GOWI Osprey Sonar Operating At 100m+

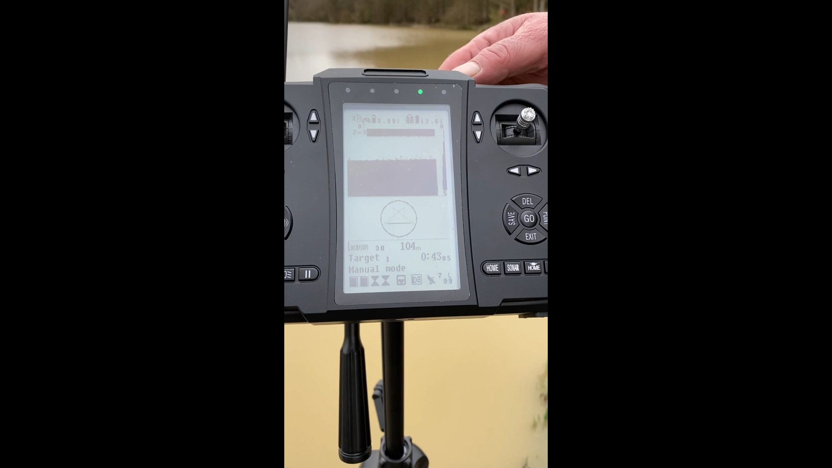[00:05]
we just wanted to illustrate the sonar working out as you can see off the screen here we're 104 meters away the boat's still totally under control
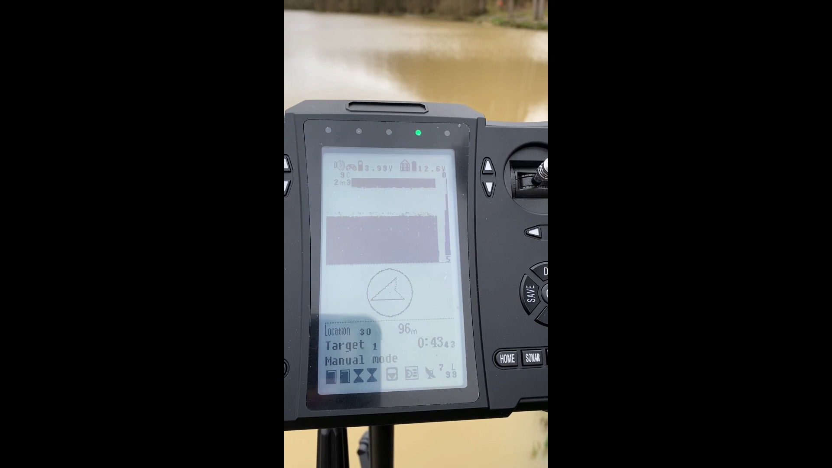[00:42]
not a terribly exciting bottom here but it does also show you on the bottom there uh weed contours and the like
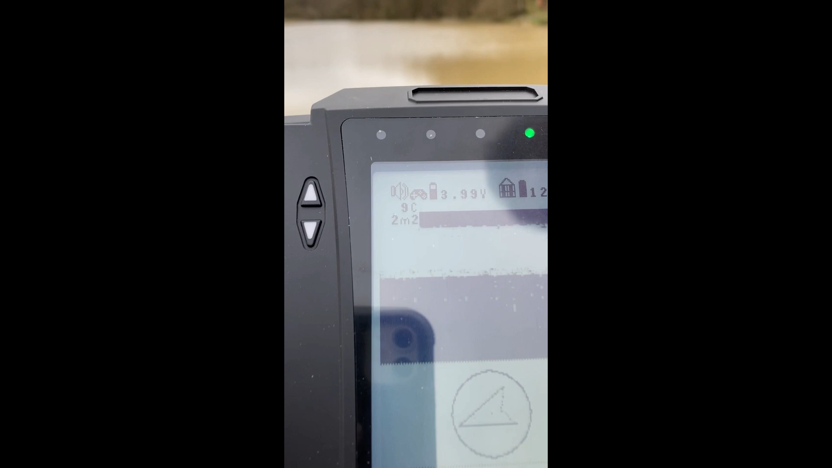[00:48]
yep so the far distance hopefully you can see